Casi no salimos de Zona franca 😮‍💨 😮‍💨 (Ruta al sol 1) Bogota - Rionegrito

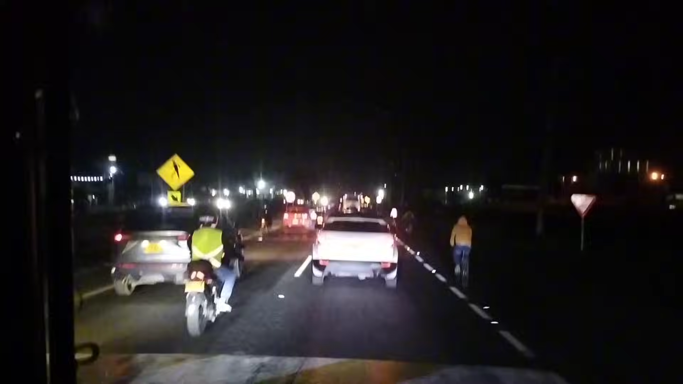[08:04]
Aquí vamos saliendo hacia Mosquera, Madrid, Paca. Pero ya de noche. Bueno, aquí les voy a narrar bien la ruta a esta hora que se ve. La verdad quería grabarles de día y empecé bien temprano con la ilusión de poderles terminar la ruta de día, pero vea que no se fue. Todo el día en Zona Franca, cumpliendo horario.
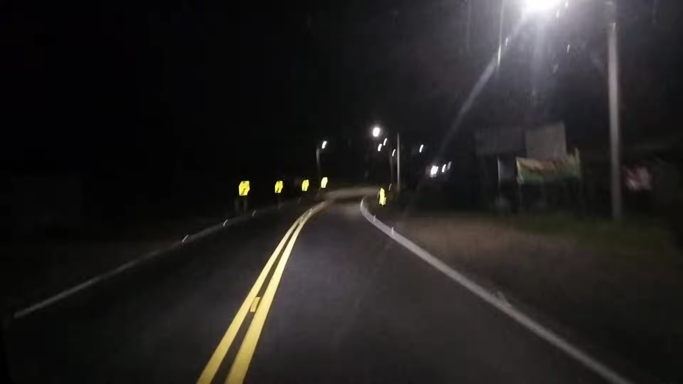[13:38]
hasta Villeta. Vamos a ver cómo está el tráfico hasta ahora. La carretera muy buena, por este lado la carretera es muy muy buena. Bastante curva, algo estrecha, pero muy buena. A diferencia de pues allá de La Vega, que es doble calzada y eso, pero... Bueno, lo diferente de acá y que me gusta de acá es que no hay tanto ciclista. Bueno,
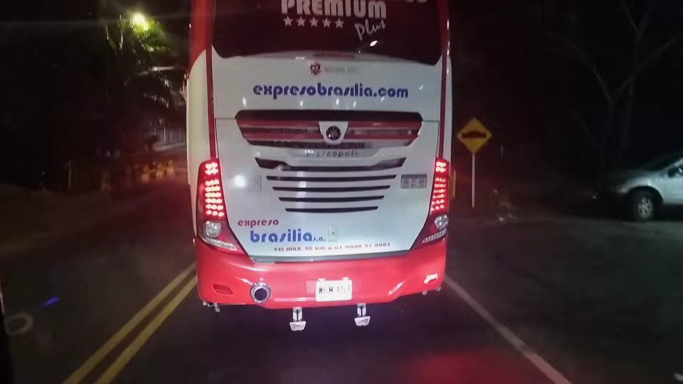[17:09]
Bueno, aquí ya después de pasar Villeta, ya empezamos a subir aquí al alto del trigo.
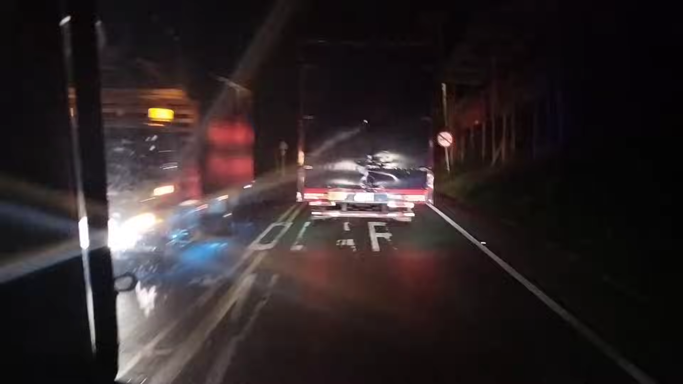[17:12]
Aquí la carretera muy buena, todo el pavimento desde Bogotá, aquí a empezar a subir el alto del trigo, muy bueno. Pronto subiendo el alto del trigo, un poquito de rizado, pero pues bueno el pavimento.
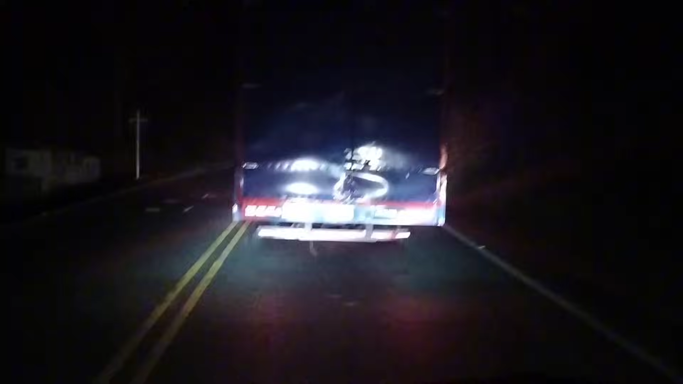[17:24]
Bueno, para aquí subir el alto del trigo, ya después empezamos a dar a Guaduas, pero yo creería que nos vamos a quedar en el alto del trigo. Va a quedar en el alto del trigo por el tráfico que llevo, ya son las 9 y casi media de la noche. Entonces yo creo que me va a tocar quedarme ahí. O a ver si alcanzo a llegar al menos a Guaduas o al Alto de Versalles. El Alto de Versalles ya está empezando a bajar Guaduero.
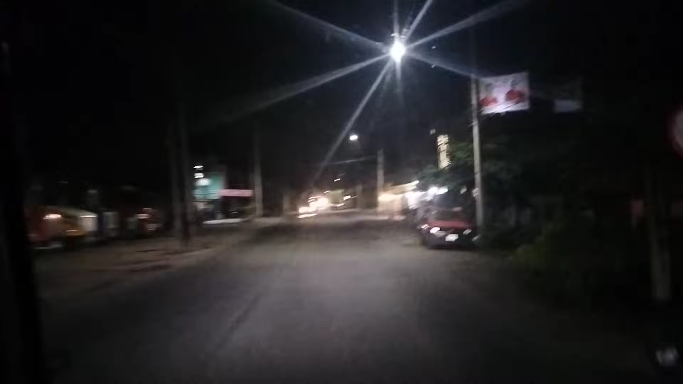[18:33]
por la ruta al Sol 1. Aquí ya la salida de Guaduas, en esta glorieta cogemos aquí por la primera salida.
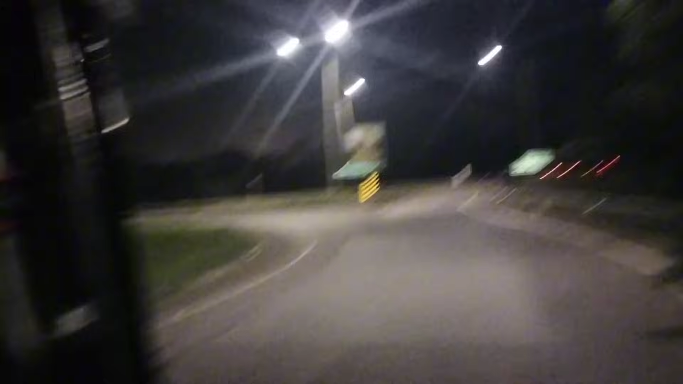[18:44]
Allá es la salida hacia Honda La Dorada, Puerto Salgar, y salimos allá al Coral. Esta es la ruta al Sol, sector 1. Es el estado en el que está esta vía. Ya vamos a empezar como a aclarar. Entonces, esperemos nos dé buena luz. Y si no, en otro video les complemento. La verdad es que tenía toda la intención de hacerlo de día, pero pues imagínense.
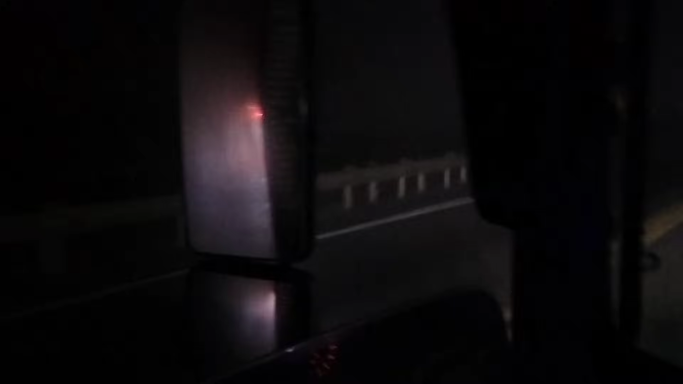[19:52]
Hay un poco en doble calzada, pero aquí ya vuelve a contraflujo porque el carril de allá que es subiendo hacia Bogotá está en deterioro, bastante deterioro ya hace bastante tiempo. bastante, bastante tiempo aquí este pedazo en contraflujo. Hay que tener cuidado porque no es doble calzada, sino hasta abajo, hasta el Alto de Versalles, ya ampliado doble calzada. Ese pedazo de allá no lo han arreglado. No lo han arreglado, entonces la fácil fue hacer contraflujo aquí, subiendo y bajando.
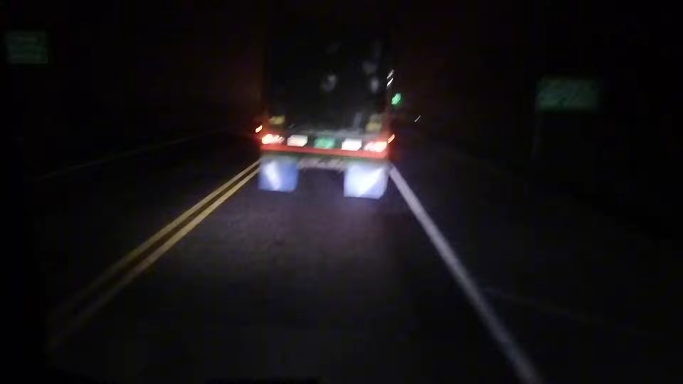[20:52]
Desde arriba, desde allá, desde el alto, para entrar a Guaduas. Aquí a Guaduero, al puente Guaduero, es bastante inclinada la bajada, pero bastante, es bastante inclinada la bajada. Entonces que las mulas, hay bastante accidente de mulas. Toca bajar bien amarrado desde arriba, así como vamos ahorita detrás de estas mulas. Así, amarrado desde arriba. Y como ven, en contraflujo todavía. Entonces hay que tener bastante precaución, bastantes huecos aquí bajando.
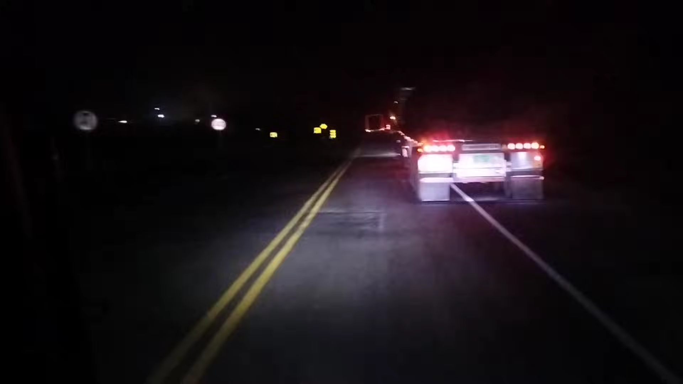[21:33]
Hay que tener bastante precaución al bajar por este lado, porque la vía está en bastante deterioro. Y aquí el Alto de Versalles hacia arriba, ese carril de allá está inhabilitado porque hay falla geológica. Nomás qué huecamenta la que hay por acá. Bastantes huecos. Por eso les decía la vez pasada que prefiero bajar por el Alto de la Mora.
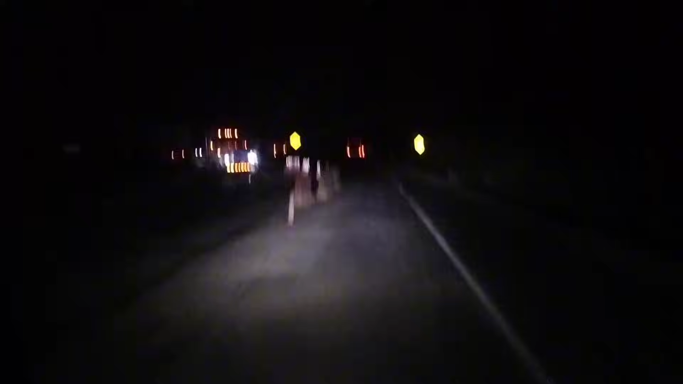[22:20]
Aquí ya empieza la doble calzada, aquí en estos maletines ya empieza la doble calzada. Ahora sí, hasta el Coral. Pero esto está bastante feo, la verdad. Ya a tiempo sin bajar por acá. Lo hice porque grabarle la ruta, la verdad, porque no me gusta bajar por acá. Me gusta siempre bajar es por allá, por el Alto de la Mona, allá por Honda. Pero sí está bastante feo. Aquí ya llegamos al Alto de Versalles, que casi siempre es donde están hartos camiones aquí parqueados a lado y lado.
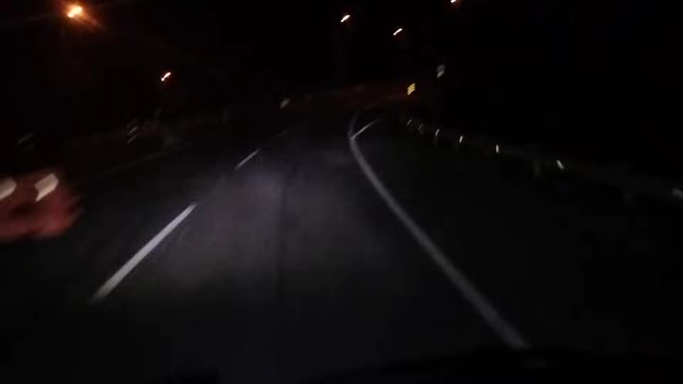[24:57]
derecho ya es la entrada hacia para llegar al túnel de las Lajas. Ahí a mano derecha, es la entrada a Guaduero. Y nosotros seguimos derecho hacia el Dindal, Caparrapí, la entrada del Dindal y Caparrapí. Y subimos al túnel de las Lajas y después empezamos a bajar otra vez ya al túnel del Corán, que también es otra bajada bastante inclinada. Este pedazo de aquí ya es como una planicie más o menos, subidas y bajadas, pero muy leves.
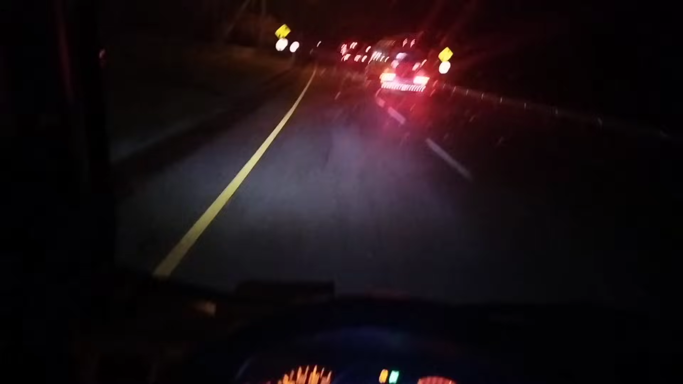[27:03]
Aquí también ya toca empezar a tener bastante precaución con los huecos y la bajada, para no dejar que el carro coja mucho impulso. Bastante, bastante fea esta vía, la verdad. Bueno, aquí ya empezando a bajar, ya empezó a llover aquí de túnel de las Lajas hacia el Corán. Ahí se ve como el agua en la carretera
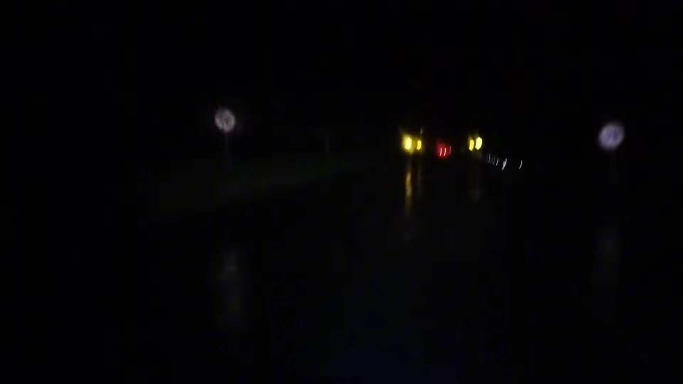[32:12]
Entonces si todo eso le hace retrasar a uno casi toda la semana. Bueno, ya después de 20 minutos bajando aquí del peaje de Las Lajas, ya llegamos aquí al peaje del Corán. El costoso peaje del Corán.
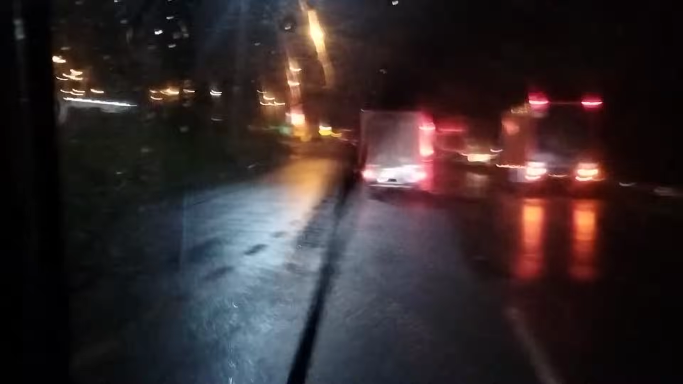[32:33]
A ver si les alcanzo a grabar aquí las tarifas de los carros. Mire, para carros 14.300. Para automóvil 14.300 para bajar por esta vía. Y un automóvil tiene que tener bastante precaución porque digamos el camión soporta más los huecos y eso.